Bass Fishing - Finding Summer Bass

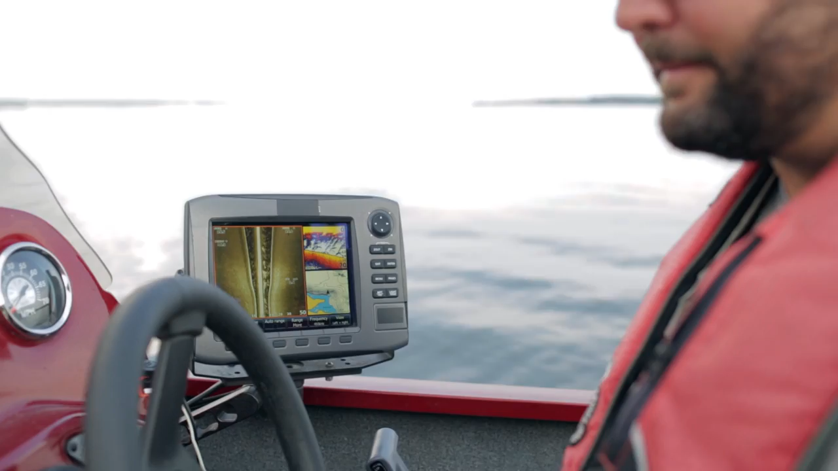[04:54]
Again, I've seen bait everywhere I've stopped, but that's a ton of it. Now the way you tell it's bait over fish, see the cloudy?
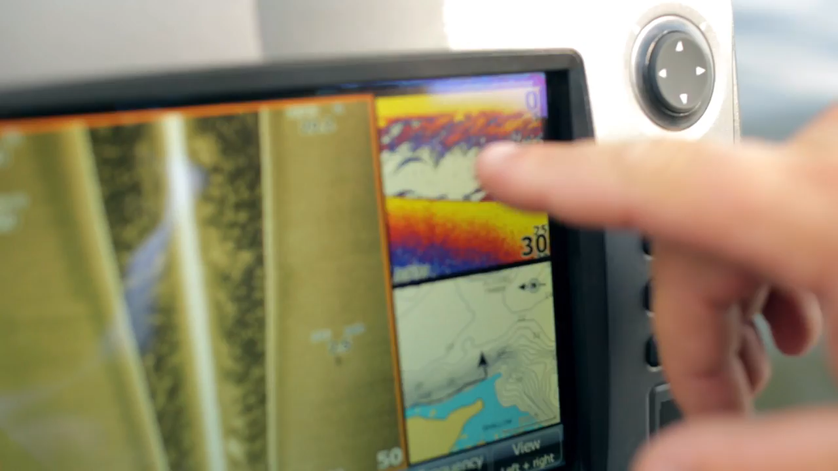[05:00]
See how cloudy it is right here? This right here, down here, those are actual fish.
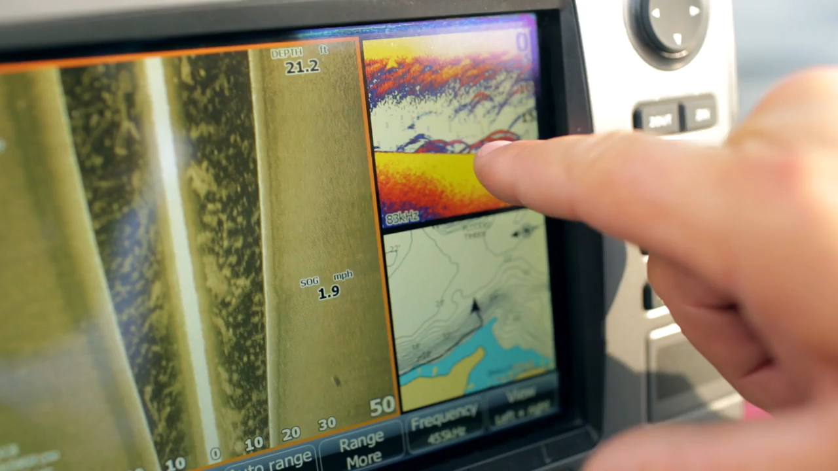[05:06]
On screen: speed 1.9 mph
If they're big fish, it's going to be three colors.
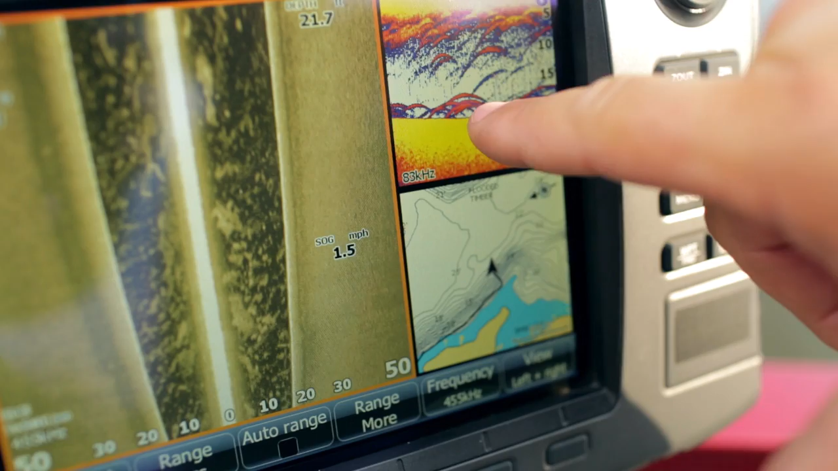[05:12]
On screen: speed 1.5 mph
You're going to see yellow in the middle, orange, and then blue on the outside. Something like this, but these you can see that's broken up on the lines.
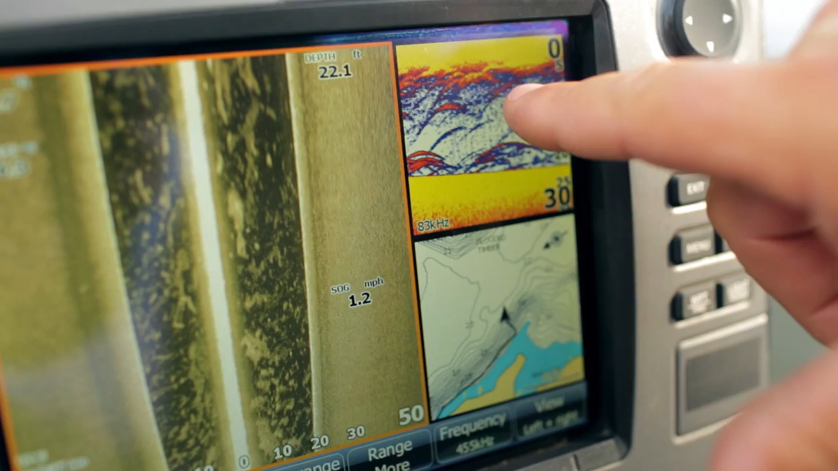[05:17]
On screen: depth 22.1 ft, speed 1.2 mph
That means that's all bait. It's all broken up. The arch is created by the cone as the baiters,
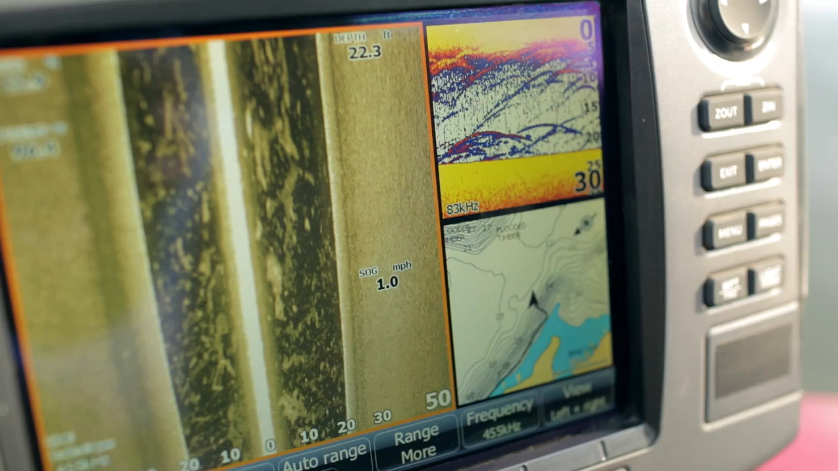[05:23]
On screen: depth 22.3 ft, speed 1.0 mph
or as the object, is going past or going through the cone.
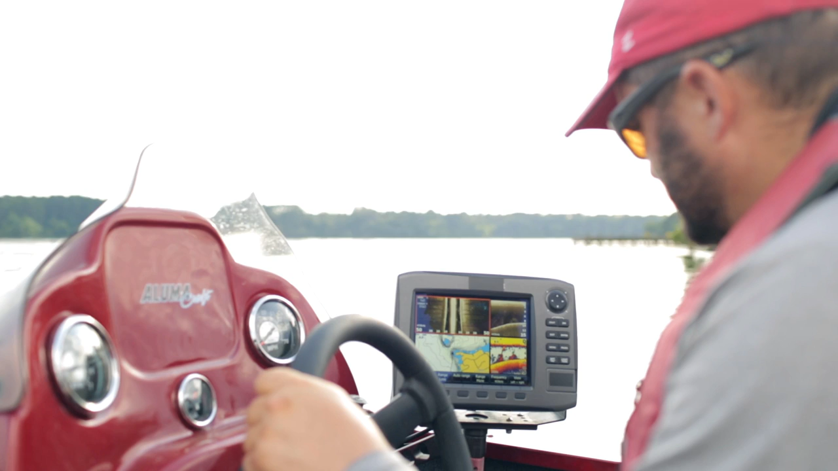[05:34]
These are all bass.
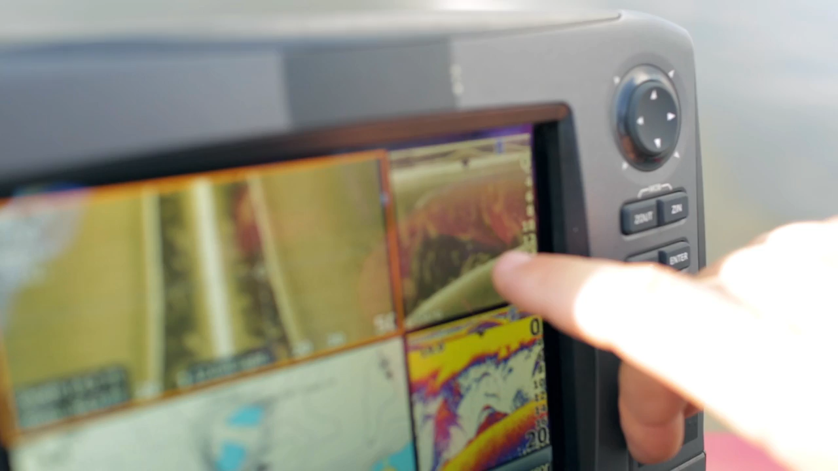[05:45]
Probably not very large bass, but they're larger than the bait fish, and they're staying close in, tucked to the bottom, and they're on a hump.
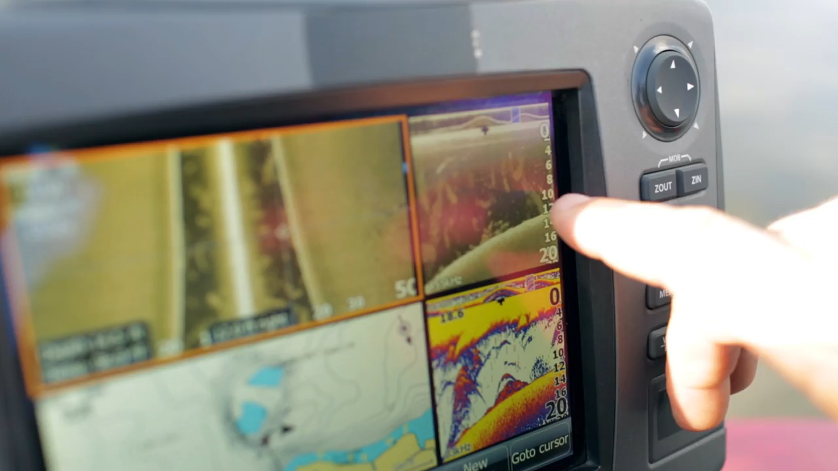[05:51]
And you can see a couple more, two or three scattered over here.
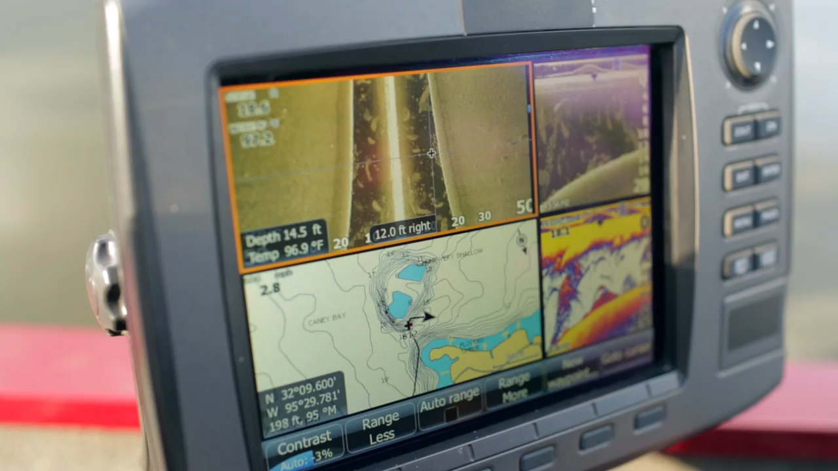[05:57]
On screen: depth 14.5 ft, water 96.9°F
So what I'm going to do is I'm going to actually stop and fish this area, because it wasn't so shallow that I spooked them. Caught them in about 10 to 12 feet of water, or 12 to 14 feet of water.
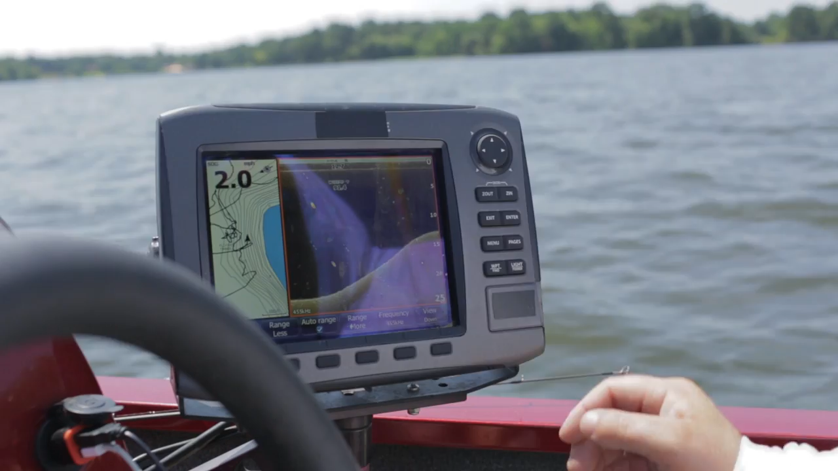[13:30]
So that's boat wash from where he ran. Thanks a lot, buddy.
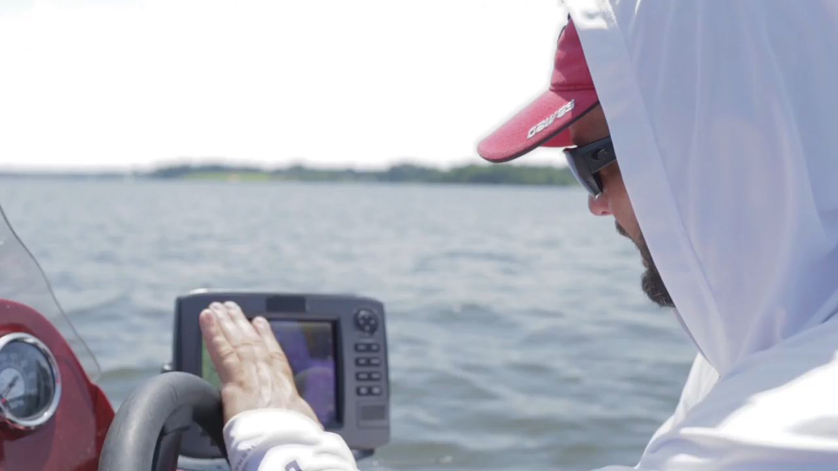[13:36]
But anyway, so what I'm doing is I'm trying to figure out why those fish were holding there. And I think it's just because that spot right there is just a harder bottom. If you look right here, it gets pretty solid.
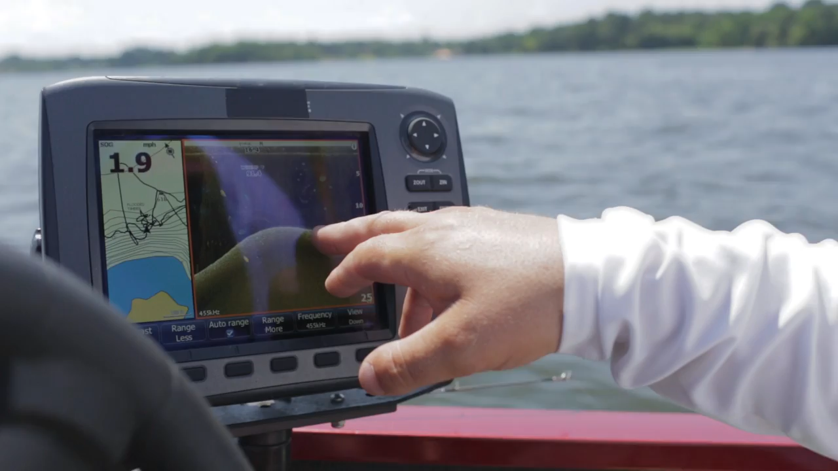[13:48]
On screen: speed 1.9 mph
Solid white right in here. This whole thing is just hard bottom.
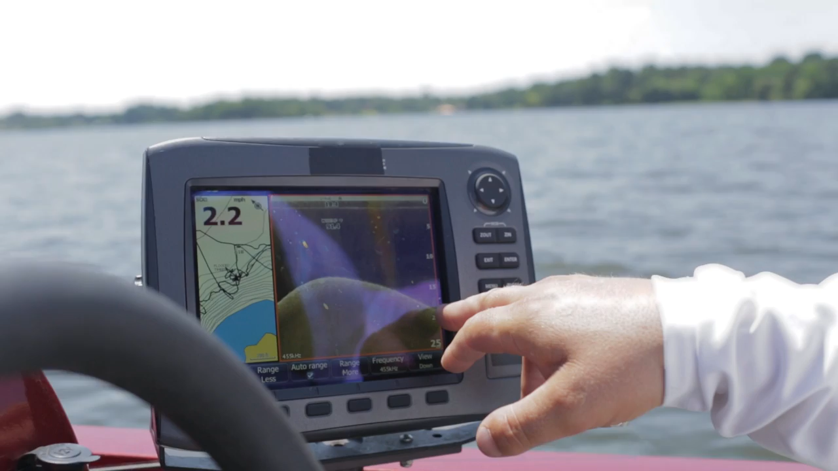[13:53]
And it should be right about here is where we were getting bit. So about 19 feet.
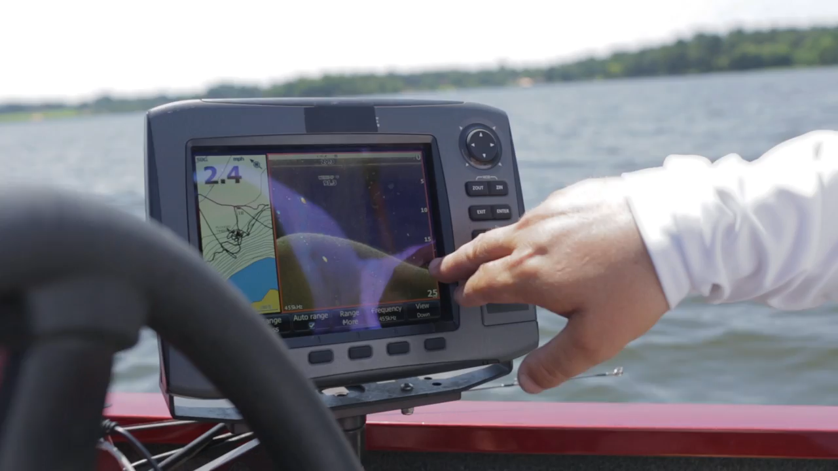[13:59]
There's your bass right there at 20 feet. Just looks like little clumps right there on the down imaging. But if I go to standard, you can see that it's fish. One there, one there, one there. So that's all I'm doing is just looking for fish, good sized fish, three colors. You know, blue on the outside, then orange. I want to see a yellow on the middle to let me know they're good sized fish.